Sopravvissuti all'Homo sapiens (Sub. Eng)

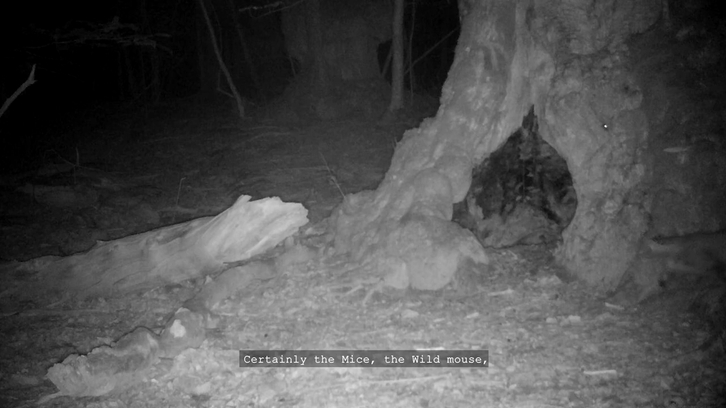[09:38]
Sicuramente i topi, i topolini, il topo selvatico, la Podemos, rimarrà sicuramente un po',
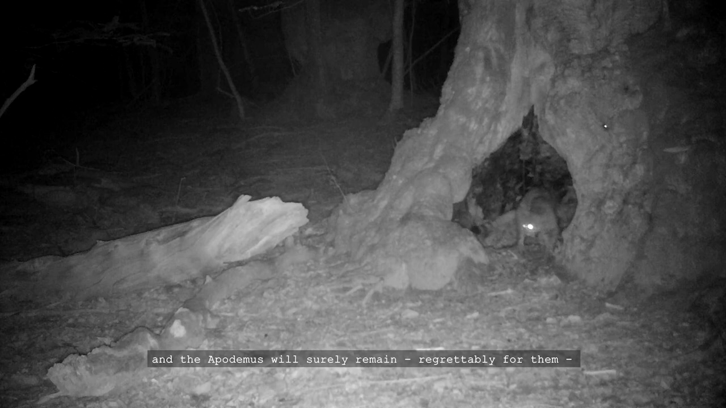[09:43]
purtroppo per lui, comunque quello su cui se lo mangiano praticamente un po' tutti, io credo, e quindi quello rientra sicuramente, gioca un ruolo fondamentale.
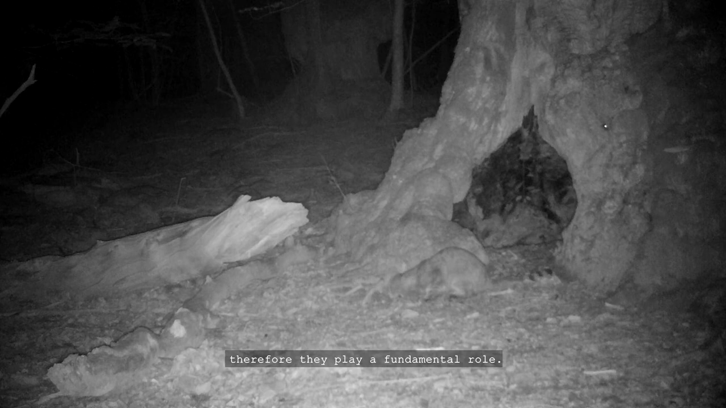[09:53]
Poi nei nostri boschi di micromammiferi, soprattutto come roditori, ci sono, vabbè, due specie di due Apodemus,